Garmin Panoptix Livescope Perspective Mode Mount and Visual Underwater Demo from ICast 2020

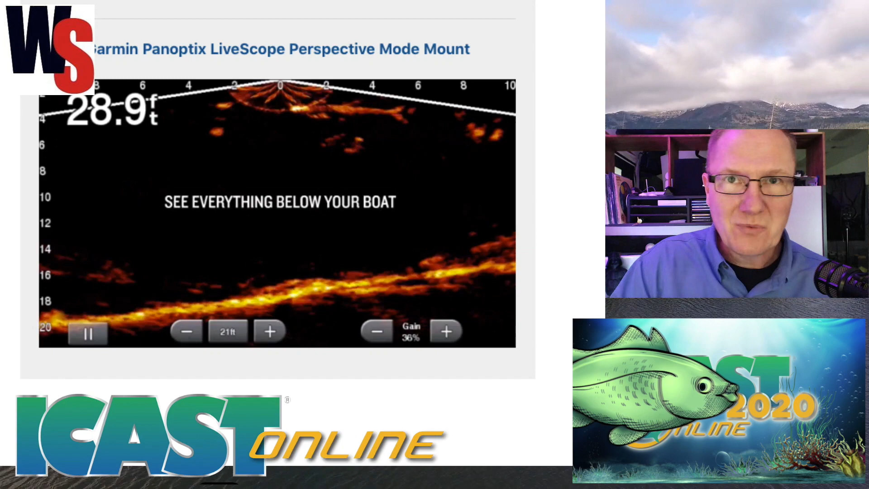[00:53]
On screen: depth 28.9 ft
to the side everywhere and you can see it in real time so you've got different views you can look down you can look forward and literally see